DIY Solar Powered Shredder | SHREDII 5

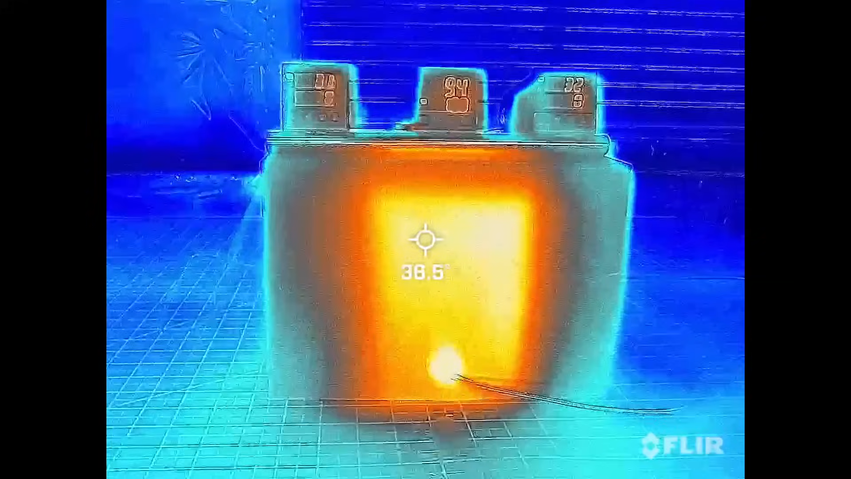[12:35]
We also used our thermal camera to see if there's any noticeable temperature differences between the two sides, but they were very similar.
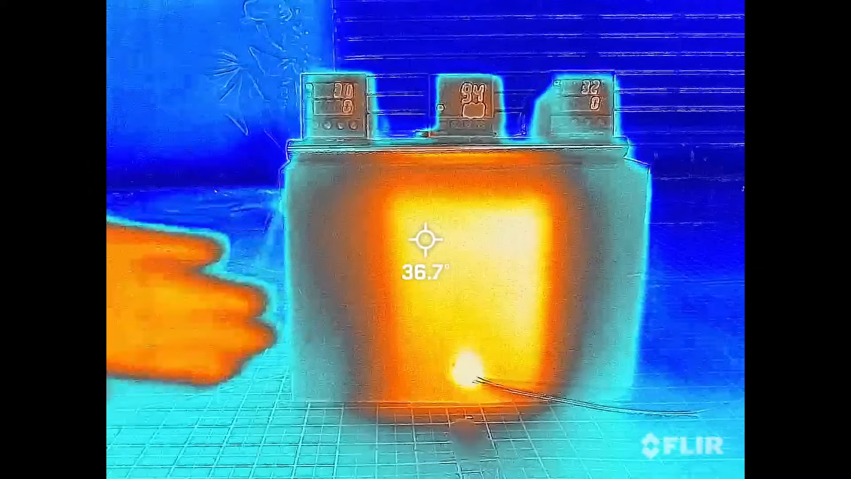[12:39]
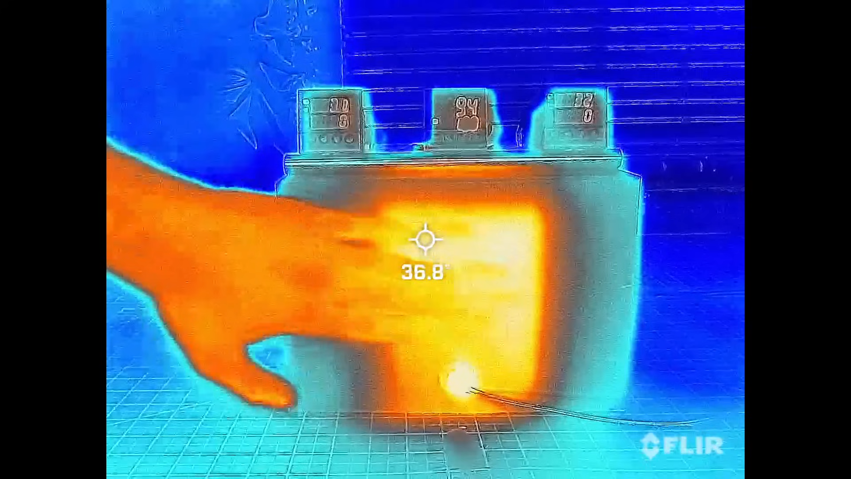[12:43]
Eventually, the heating chamber reached the desired temperature of 150 degrees and each of our test compartments reached an equilibrium, with the cardboard insulation reading 40 degrees,
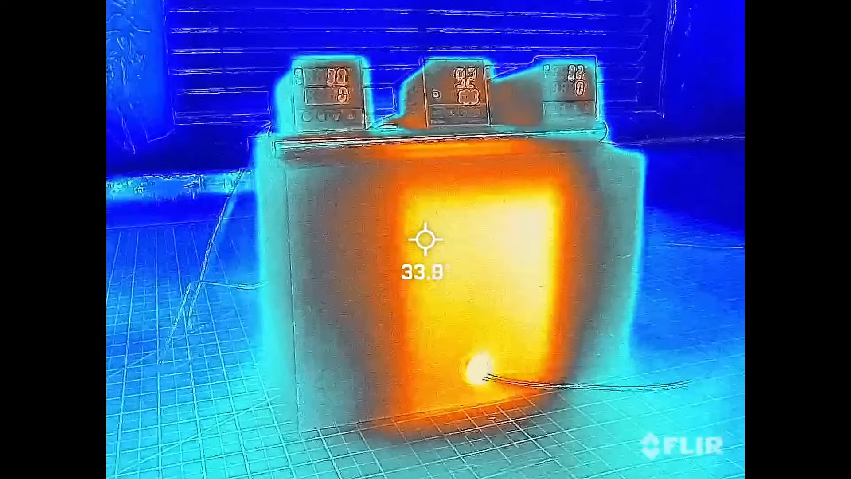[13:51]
It's not a lot, you can see that it's the same temperature as my body, but we still estimated it to be around 0.3 watts. Hence, we estimate that our Q value is 5 watts.